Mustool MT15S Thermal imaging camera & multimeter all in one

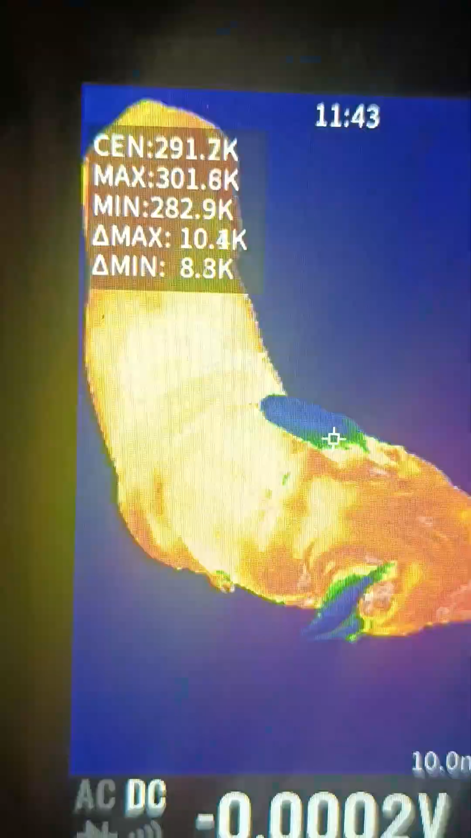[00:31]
The thermal camera is impressive, offering 25 frames per second and a resolution of 256 by 192 pixels.
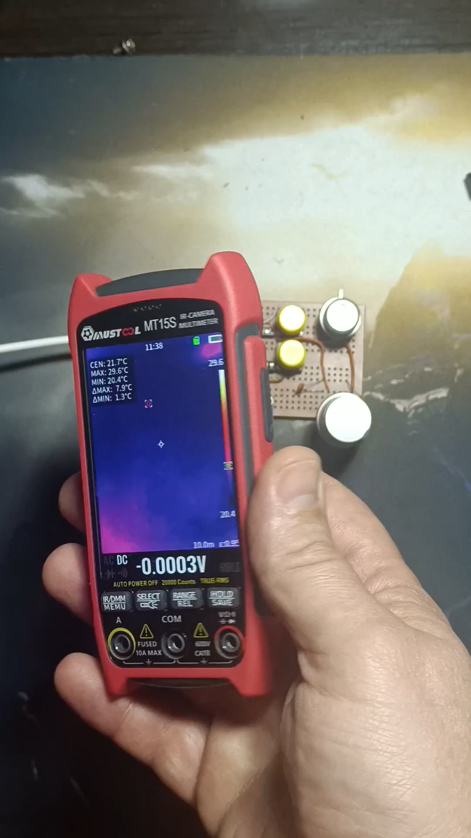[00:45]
On screen: max 29.6°C, min 20.4°C
Additionally, it comes with a built-in macro lens, perfect for electronic board repairs.